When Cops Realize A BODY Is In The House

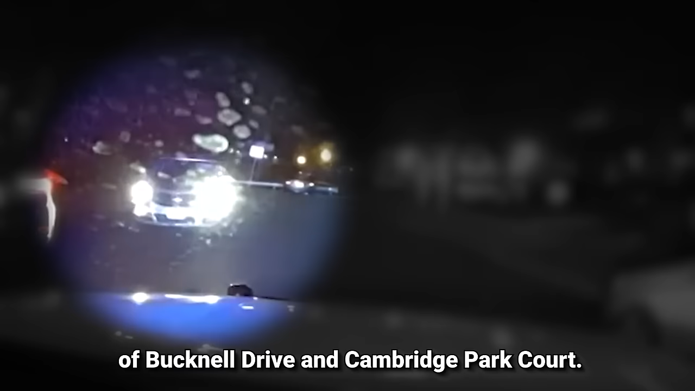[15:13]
But the driver fled and a massive chase began.
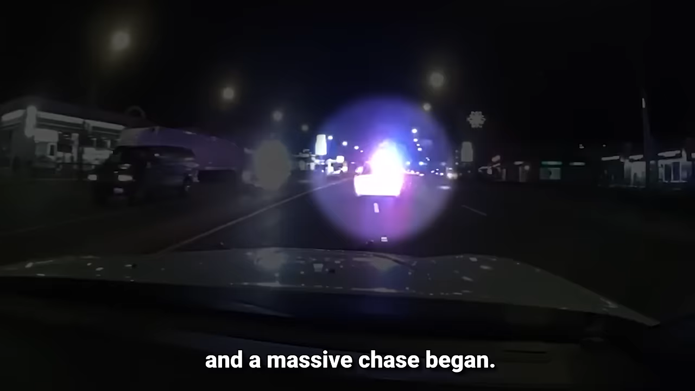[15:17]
A huge chase was going on.
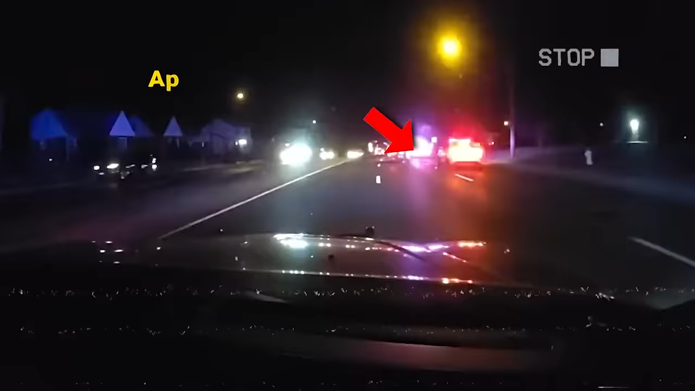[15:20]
Apparently, the man was determined not to get caught. However, is it possible to deceive a bunch of cops who are trained for these situations?
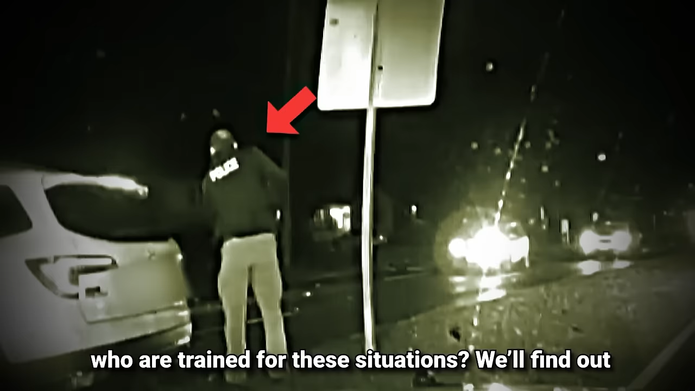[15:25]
We'll find out.
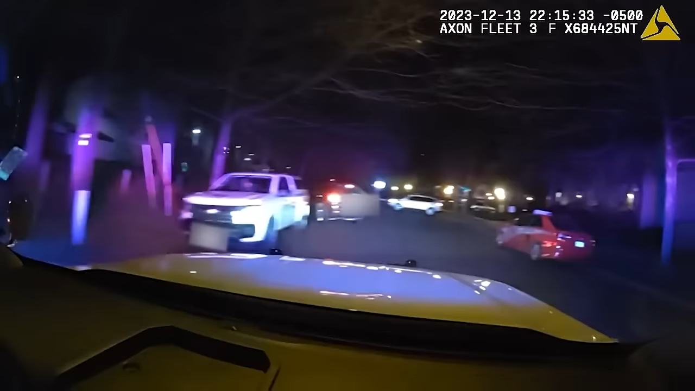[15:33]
I just got.
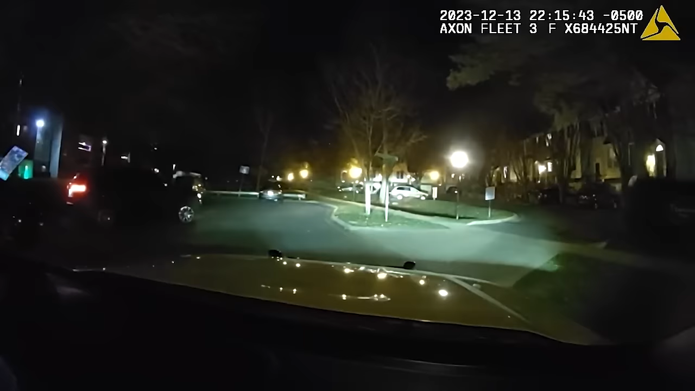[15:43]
He just hit my car. All right, somebody get on there and call it out.
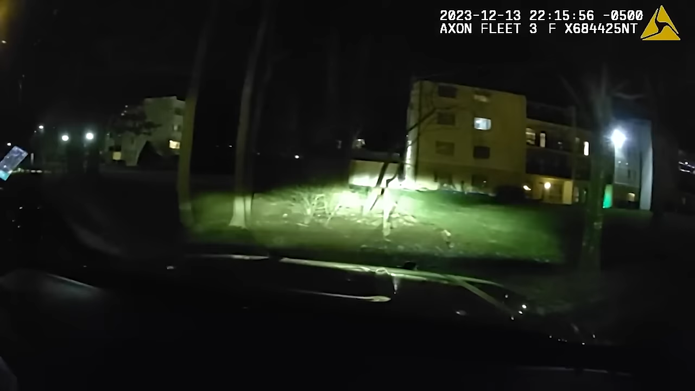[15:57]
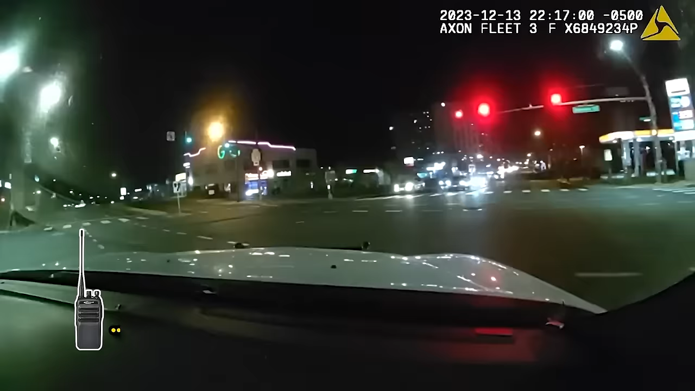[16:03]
Cruiser. 427 bus, current location. And, hold on, we're on, Price and a left on the Fern. 4 Lincoln 14, I'm gonna be behind him.
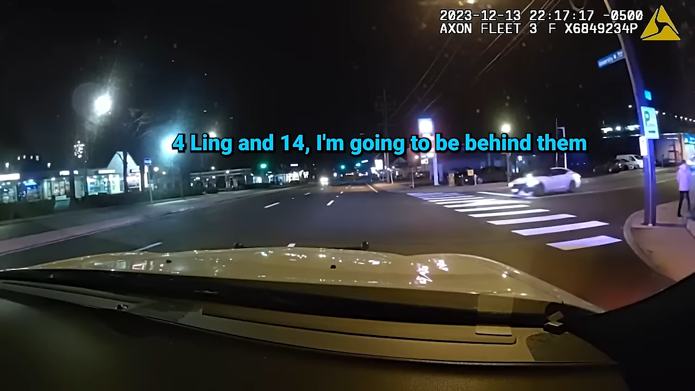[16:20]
Okay, I need to know if I look over.
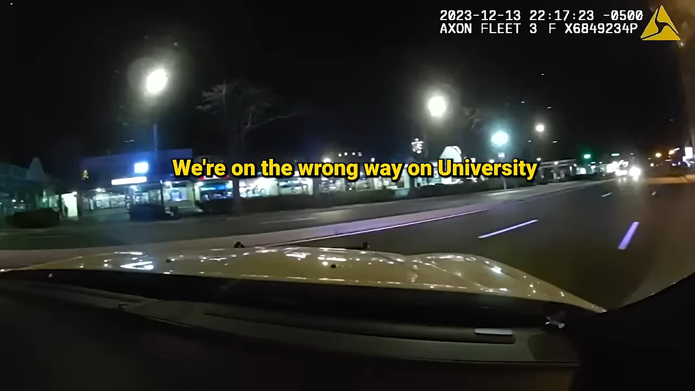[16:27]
Well, I'm on the wrong way on University, and then we're back on the right way.
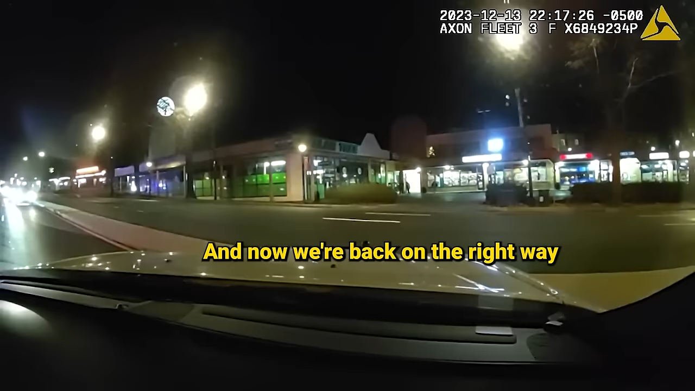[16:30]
And we are at University in Georgia. Right on to Georgia. Where is it south? North down Georgia at Blue Ridge.
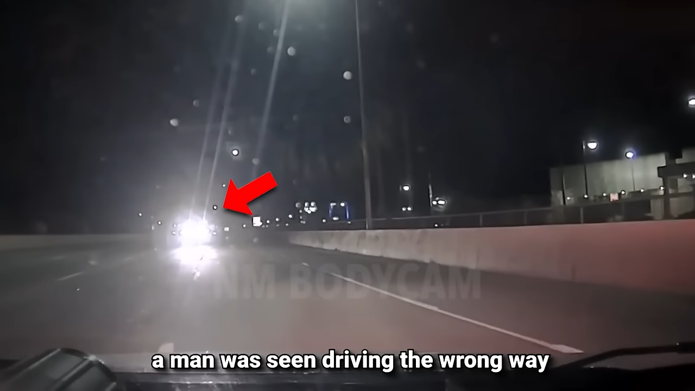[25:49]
a man was seen driving the wrong way down the interstate in the city. A state police officer, Raymundo Lujan, spotted the pickup truck.
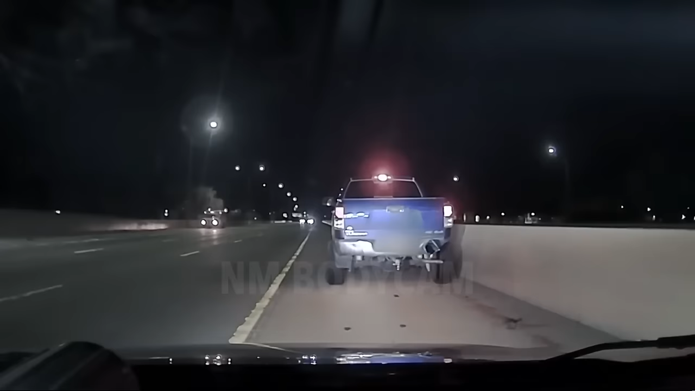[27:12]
Get out of the vehicle now! Get out of the vehicle now! Get in it. You're driving to the vehicle, stop. You're driving to the vehicle, you're stopping. Driver, exit the vehicle! Is it you in your vehicle? We are fixing it. Get down, get down, get down.
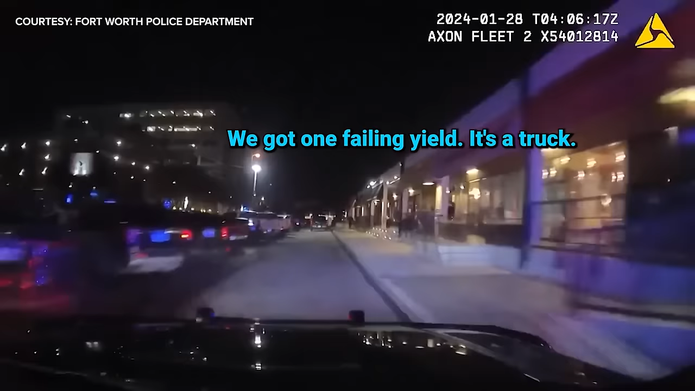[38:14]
It's possible 22. He's almost hit us once. He was driving the wrong way on a one-way.
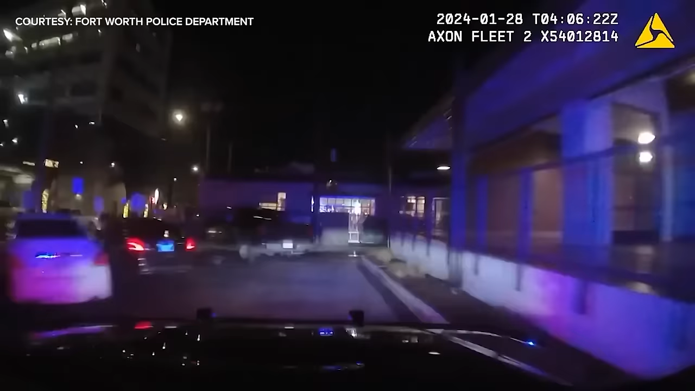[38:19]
He's refusing to get out of the car, and now he's taking off. He's going the wrong way, down Butch. We are eastbound West 7th. He just struck a curb.
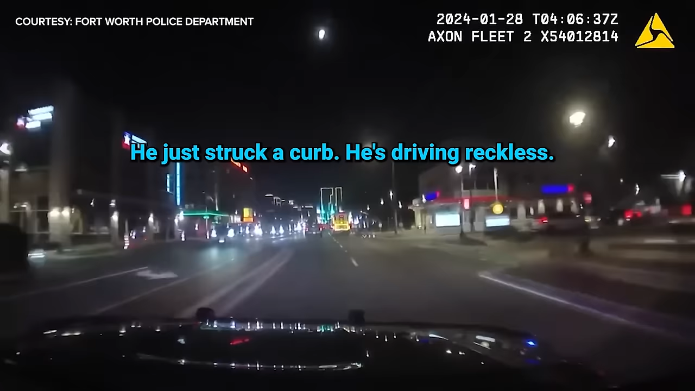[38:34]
He's driving reckless. Speeds are about 50. Traffic's light. It's going to be a gray Silverado. We're still eastbound West 7th. Passing Staten Street, watch out.
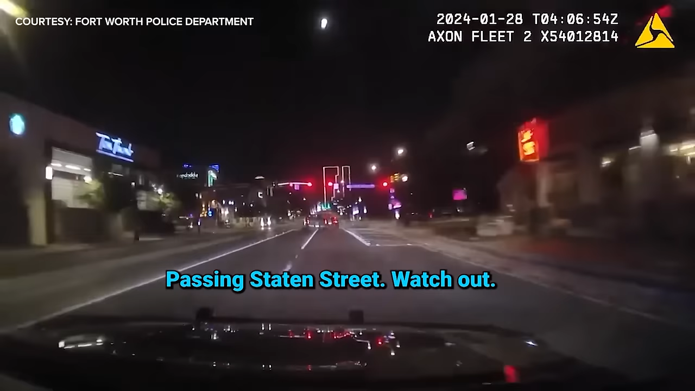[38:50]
He just struck a curb, he almost struck a Tesla.
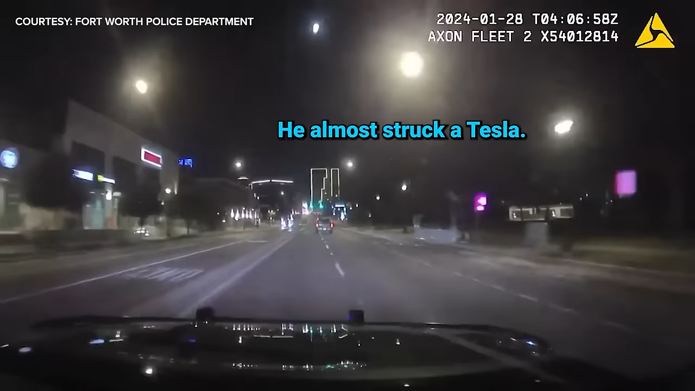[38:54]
Still eastbound, passing Harold.
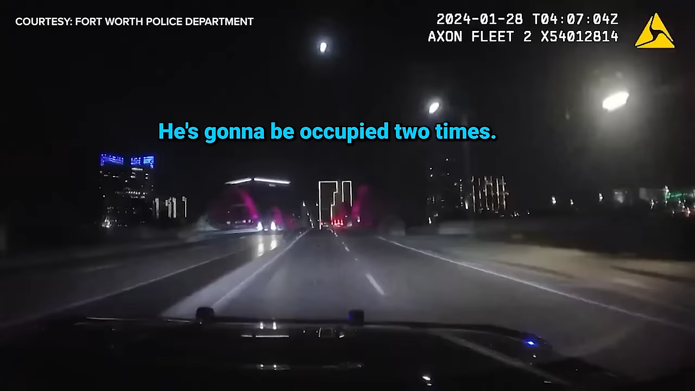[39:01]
He's gonna be occupied two times. Speeds are at 80.
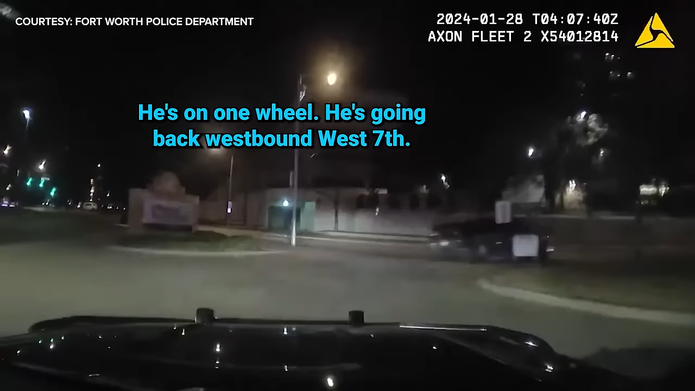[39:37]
He's going back westbound West 7th. One wheel is gone. He thinks about to bail out, I think.
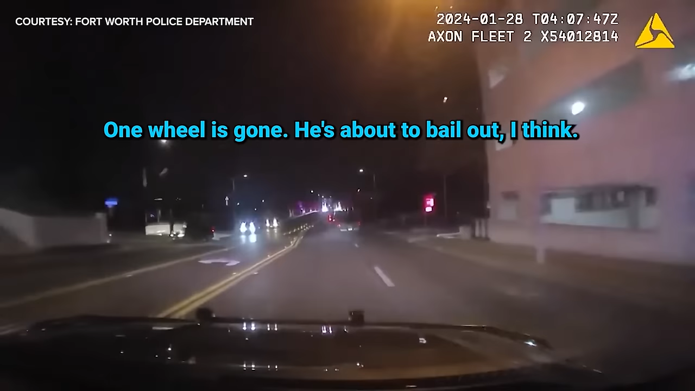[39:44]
Just wait till he bails. Yep. Stop. Wait till he bails.
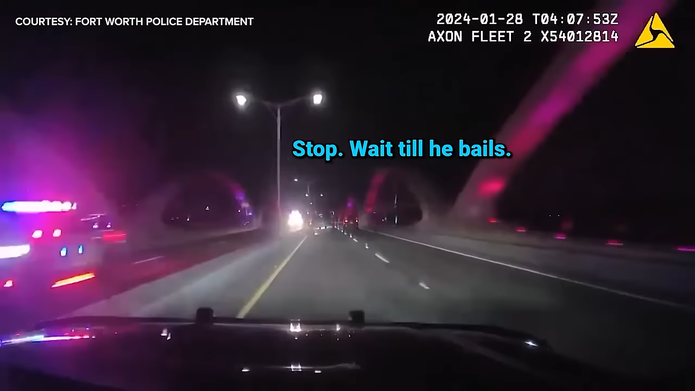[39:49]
He's still on one wheel. He's going westbound West 7th.
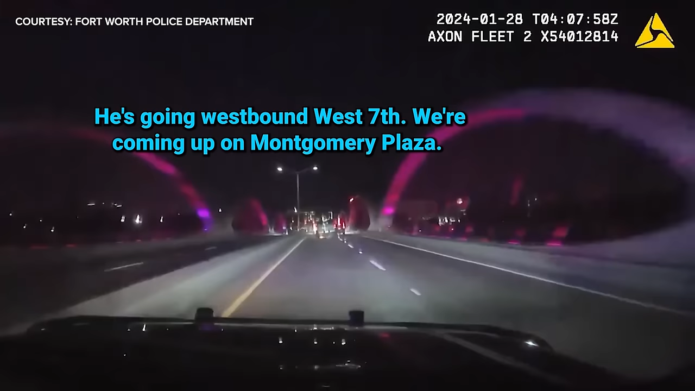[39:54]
We're coming up on Montgomery Plaza. Watch him. Wait. Stop, because all the about to come out. We are still westbound West 7th. We're passing Staten. He's still on one wheel. Great. He's got one wheel. It's popped. Wait.
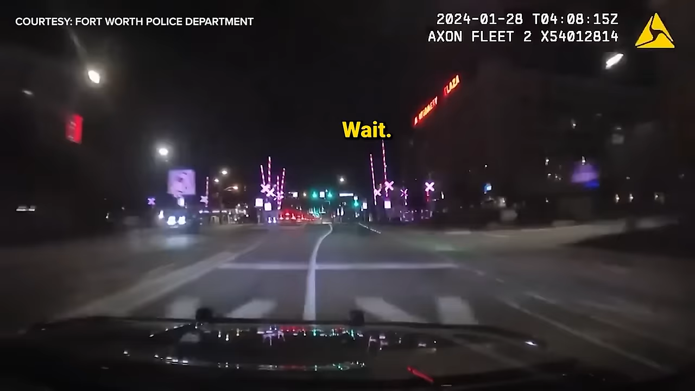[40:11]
He's gonna hit another curb. Watch it. Wait. Stop. He just struck another curb. He is still going. We're passing Carroll. Watch out. You can't see. Just go slow, bro, because he's gonna go slow. I see it. There's a lot of smoke. Traffic's still light. Speeds are at 60. Passing Curry. He's coming up on the university intersection. Wait.